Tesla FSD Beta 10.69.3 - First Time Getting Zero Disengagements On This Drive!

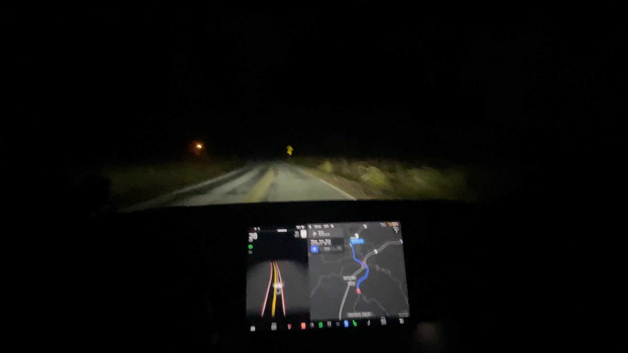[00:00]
Good morning everyone and this is was a very unexpected update but we have the 69.3 update here today and see how it does going on the same route I literally just did yesterday morning for 69.2.4 so just a few changes so far I've noticed just minor things they've changed the contrast ratio on this little more the color the blue color is different not
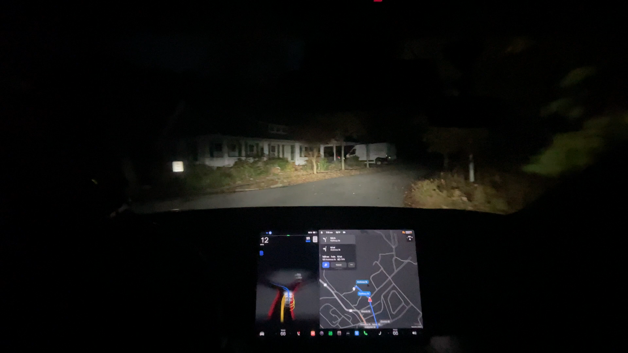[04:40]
and it made the turn but it was a little bit jerkier but that could be due to it being dark it also is um I've noticed so this is definitely improved on this road oh wow what I thought the turn was right there is about to turn okay um well that's not improved but it's it stays slower on this right notice how it stayed at 18 mile an hour when um
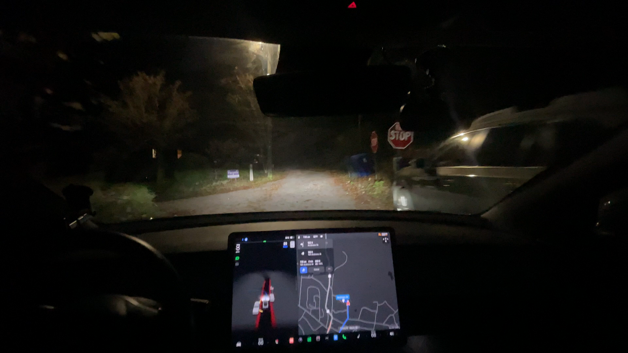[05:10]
how's it gonna do it it's just thinking about doing it come on come on you can do it you can do it uh is it what's it it's thinking about it it's thinking about it i think it's because here um let's cancel this so that wasn't a disengagement we're gonna actually just go ahead and route it back where
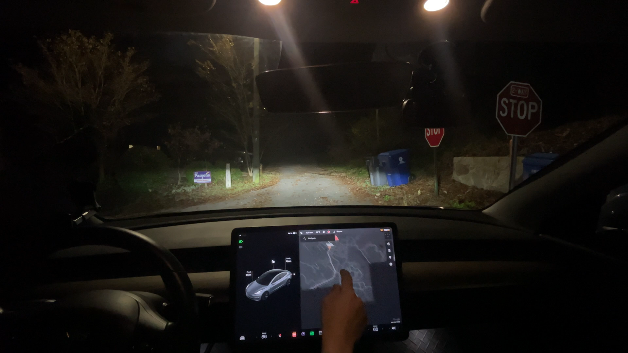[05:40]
we need to go back across the highway here and um let's see if it can make it i'm actually gonna back up as well to give it some room to remake it um that's just because i bet the waypoint was too too close so let's give it some room to make this turn for the first time ever oh come on it also wants to turn that way we want to go this way what's at a waypoint here
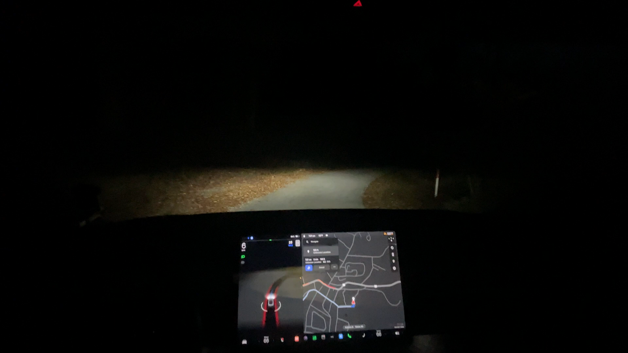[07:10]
okay so everyone saw what i saw that um it completely deleted my new routing now that's a bug from the previous updates so tesla if you're watching um that's definitely a bug i know it's not a critical bug but it's still a really very really really annoying um and so that wasn't a disengagement we're just trying to reroute us and now maybe that we've made it to the waypoint it'll actually let us reroute to this location here which would be right here do do do do do do do do do they should play the jeopardy music every time it like um every time oh
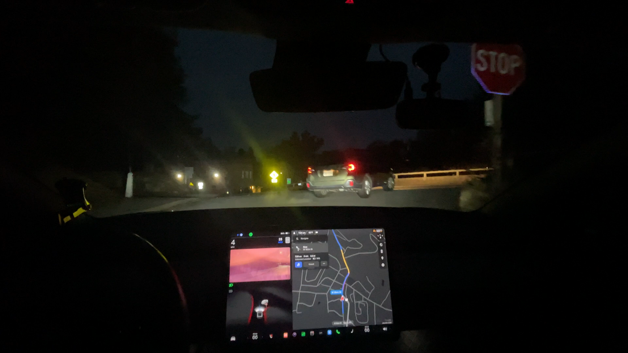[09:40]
oh yay i like this a lot i'm glad they finally added this um so they need to look here so last update it just didn't look at all and it sped through this so it is looking very well so it's good this is exactly what needed to happen oh and this car came but that that that handled that very well um hopefully i'm not putting some type of watch list here for for our local town because
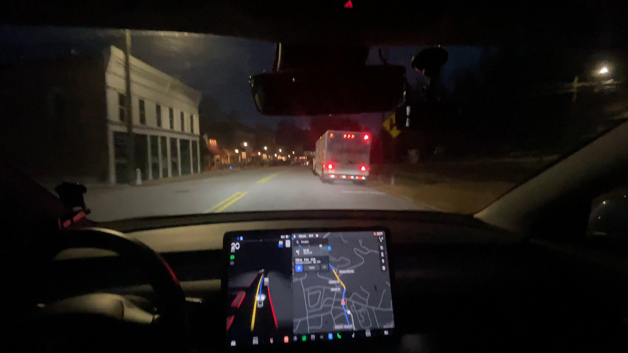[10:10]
i do it in a tesla at the roof rack is i just creepily watching our houses this morning hopefully not um but um
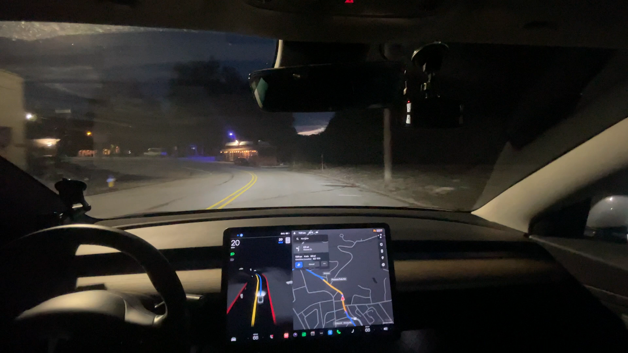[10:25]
yeah they've also changed the traffic data here which is odd because there's no
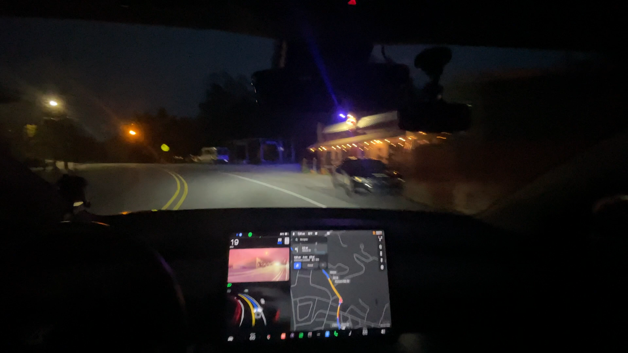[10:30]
police car washing this is why you can't speed oh he's definitely in there waiting to catch someone speeding this morning uh so it didn't break for the blinking yellow which is good it has done that in previous updates and since there was a police car here i'm not i'll open a couple mile an hour but i'm definitely not going to open more than that they're waiting for a car to come in from the opposite direction um cars do speed in here it is a school day uh wait yeah it is a school day and um you best be going 20 mile an hour through here